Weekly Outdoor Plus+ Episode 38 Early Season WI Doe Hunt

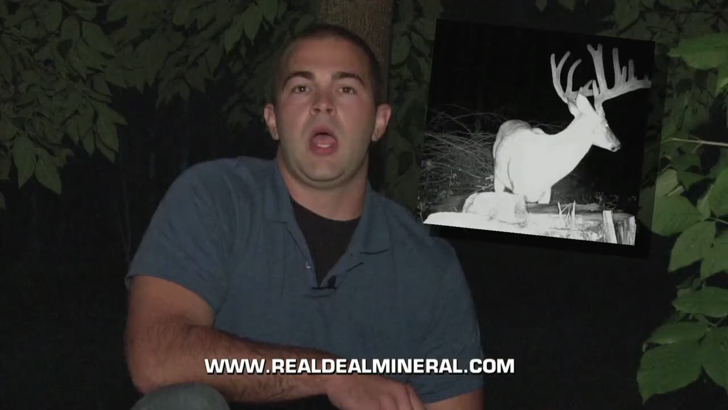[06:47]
I tried Real Deal Mineral for the first time and I saw bucks on camera I never knew I had.